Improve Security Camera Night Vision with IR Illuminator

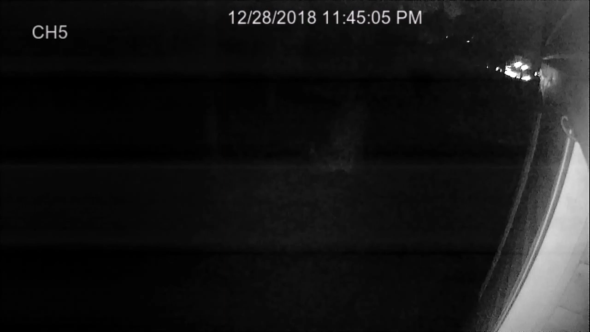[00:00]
so here's my problem you can just barely see the infrared light totally dark now here's the same exact spot same exact camera during the day you can see way out there
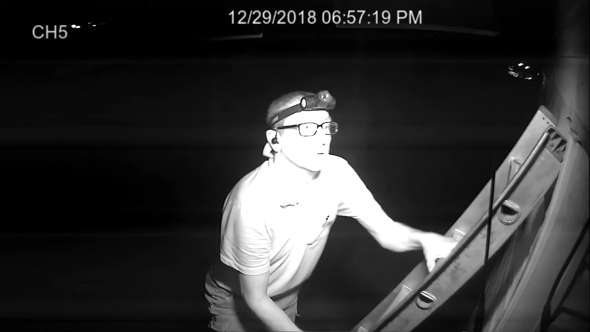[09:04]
It's pitch black outside right now.
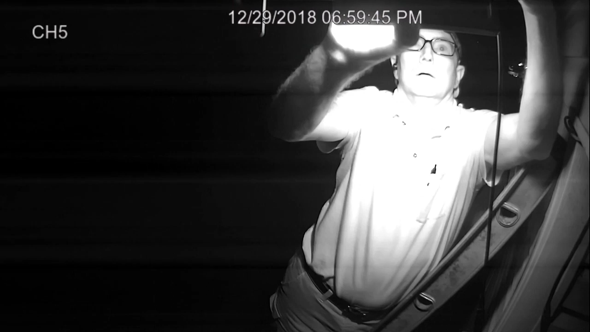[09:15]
Adjusting a little bit more, just trying to get the light light so I can maximize it with the view of the camera.
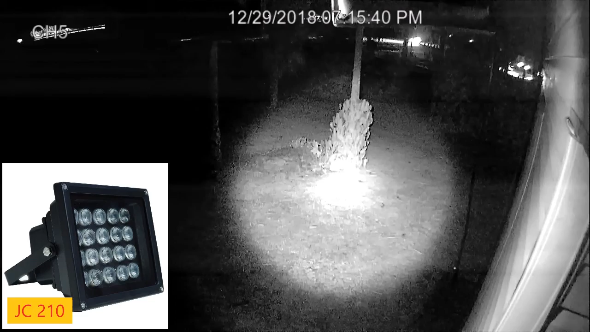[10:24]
so turning back on the jc210 it's definitely a
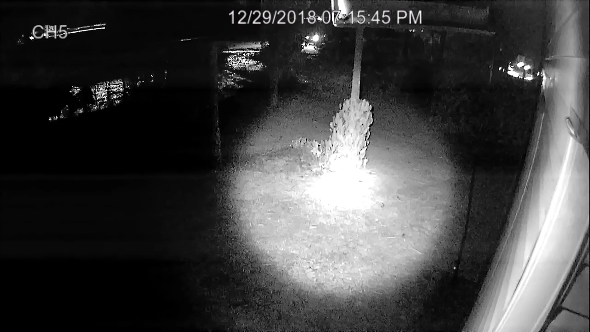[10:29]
spotlight but it seems to be very powerful so the 210 foot is i would suspect right on but it's definitely very focused you
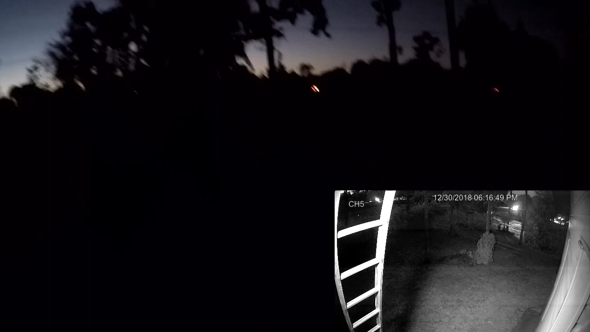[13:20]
all right we're gonna see if a gopro can see the infrared light i believe well it's seeing more than my other camera did that's for sure so i think it's just seeing the bulb bulbs i don't think it's seeing the the actual light that's coming off of it
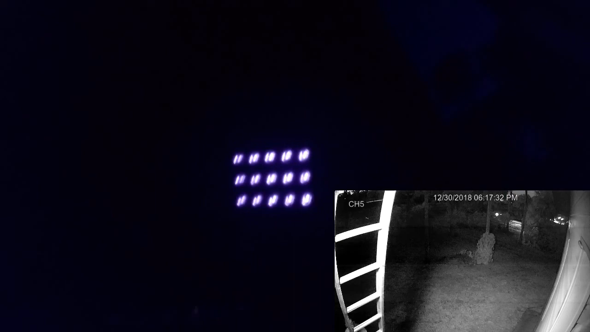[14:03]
so i don't think my camera's clicked over yet so now the view has changed just a little bit because
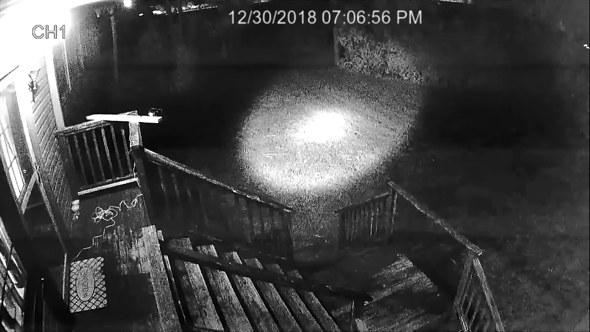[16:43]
Definitely puts out some light because there is no light. I can't see it at all.
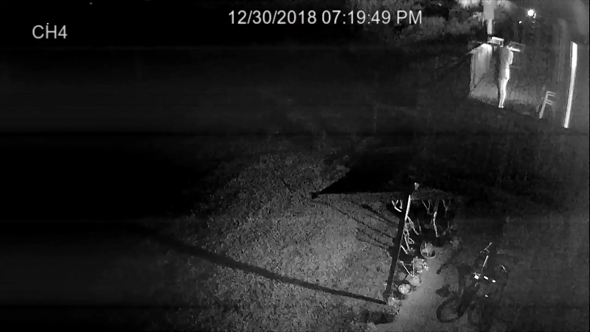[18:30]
So now we're just looking at the JC-210 to see some distance and just kind of playing around by hand. And as you can see, it definitely has some distance with that spotlight. So it definitely has some applications, but I don't think I'm going to be using it in mine.
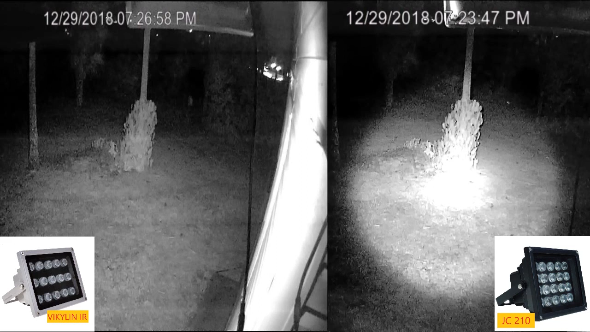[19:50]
but it is what it is. For what I'm looking for, I'm definitely choosing the Vickilin to permanently install.